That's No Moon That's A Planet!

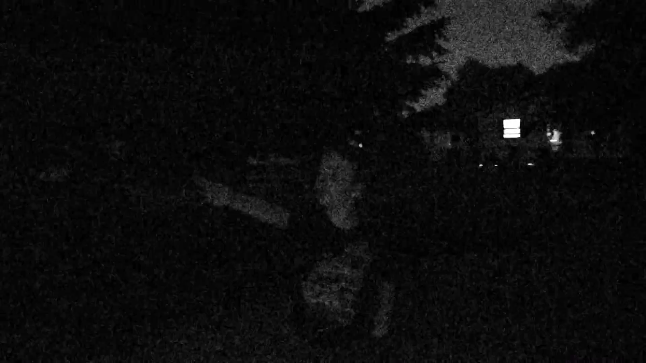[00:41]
What are we looking at? Jupiter and Venus. Jupiter and Venus. Okay.
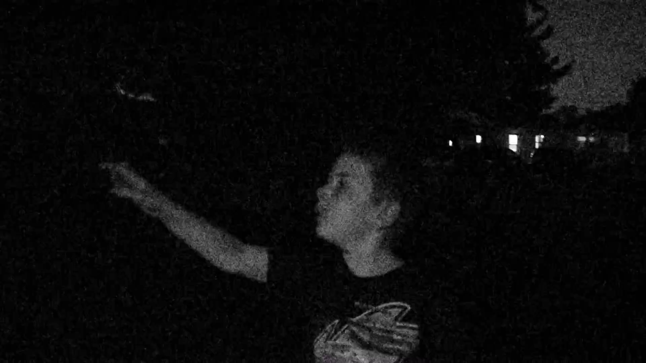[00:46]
You may be able to see the moon behind those trees. Okay. Let's go.
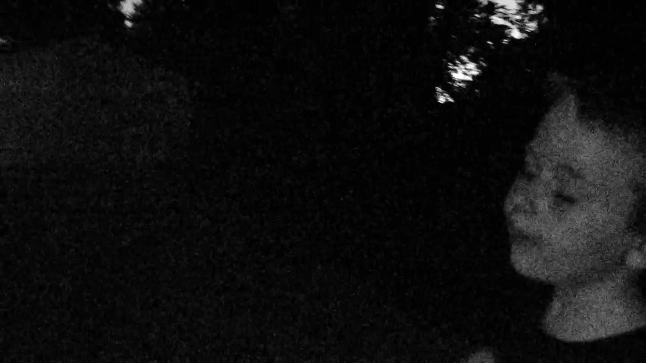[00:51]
Where? Oh. Oh. It's June 19th. What day is it today? June 19th, um, well, um, 2015. Okay. There you go. First day of us seeing these beautiful things.
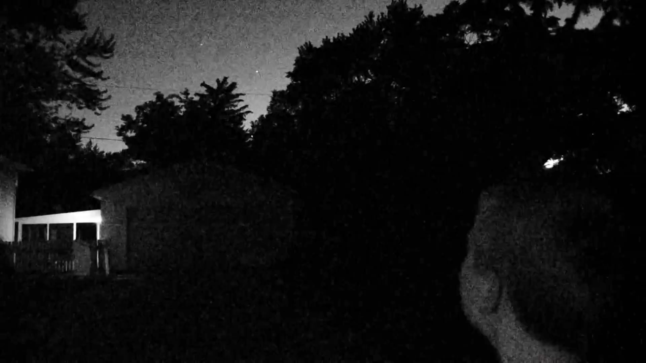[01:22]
Those are planets. Hmm. Isn't they cool? Yeah. Because bugs. Ugh.
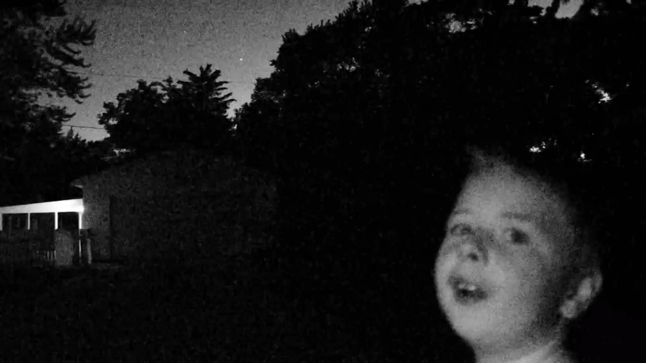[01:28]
Why are there so many bugs living in this pine tree? Because it's a pine tree and we got lights on. Really? Yes, really. Bugs like light. But why do they look like just gigantic stars? I don't know. Because they're super far away. Bugs! They're not going to look like the moon because the moon is closer to us. Do you know that? Yeah. I'm going to get a flashlight. Okay. Okay. Go. I will take control. Okay. Nope. We both got a flashlight. Oh, my God. Keep that out of my eye.
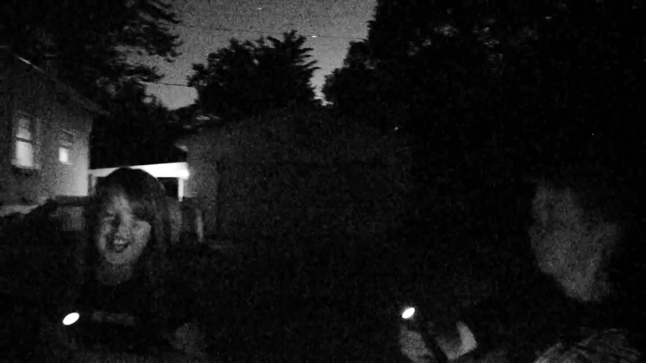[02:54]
You're crazy, Al. Oh, shiny, shiny, too shiny.